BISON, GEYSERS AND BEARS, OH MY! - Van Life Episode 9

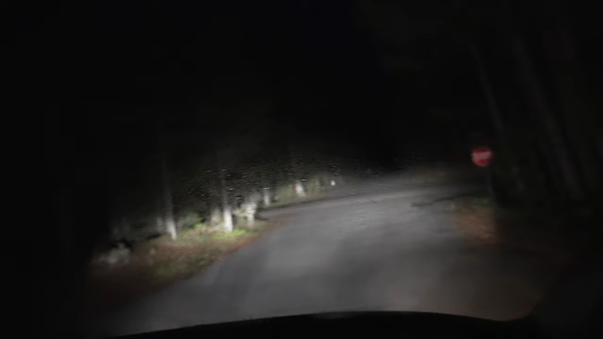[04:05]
The next day we woke up at 4 a.m. to begin our drive up to Lamar Valley.